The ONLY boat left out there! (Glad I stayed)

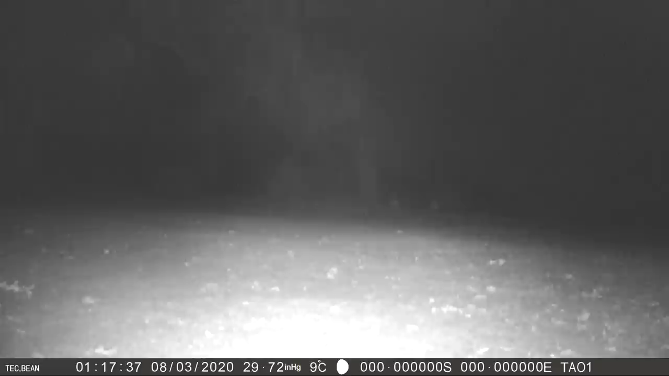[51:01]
which I put down underneath the dovecote. It was a few trout pellets I scattered around. I mean, beautiful condition fox.
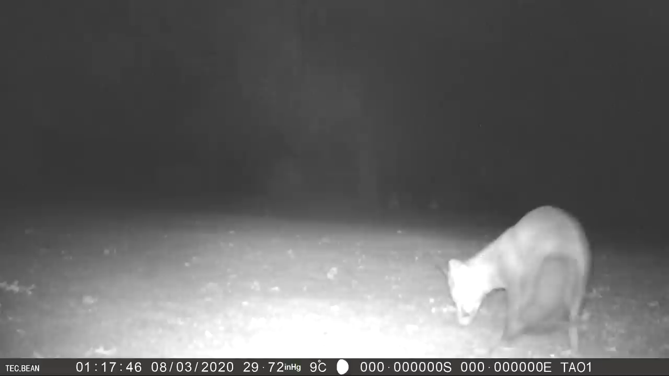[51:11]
But I know he's not coming because I've put other stuff out there as well, and he's not come back for them. I want to know why he's not come back. There's nothing on the road in the shape of Mr.